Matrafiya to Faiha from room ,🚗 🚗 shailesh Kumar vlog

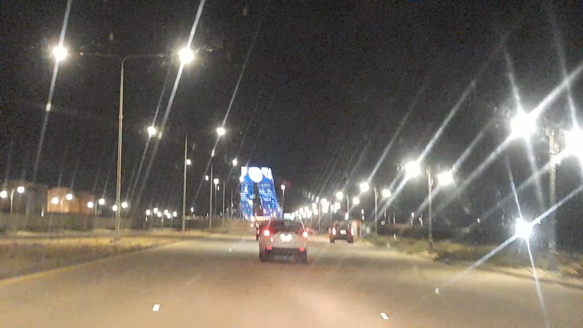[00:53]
यह जो सामने देख रहा है नीला नीला बिल्डिंग साबिक बिल्डिंग है रमजयान के महीने में मस्त सजाया गया है
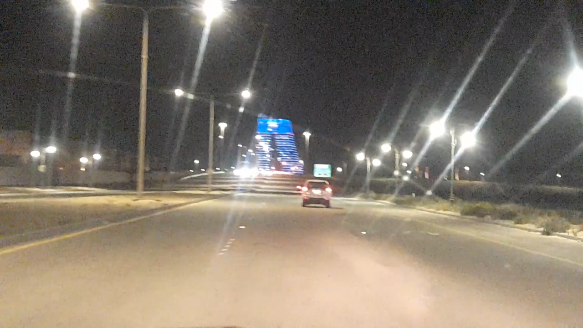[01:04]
लाइट हो गएरा अच्छी लगाई गई है बड़ी हां मस्त चमक रहा है और अब यहीं से हम राइट ले लेंगे
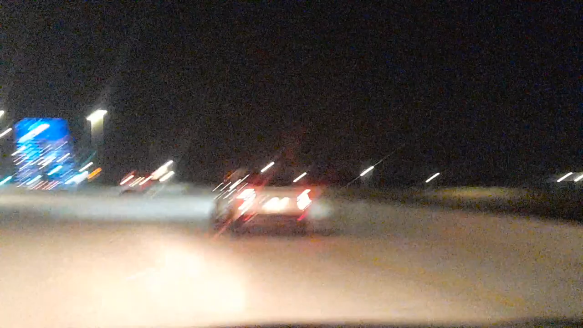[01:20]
यह देखे चांद भी होना हुआ उसमें आ रहा है यहां से राइट अब जा रहे हैं अपने रूम पर झाल यहां बड़ी है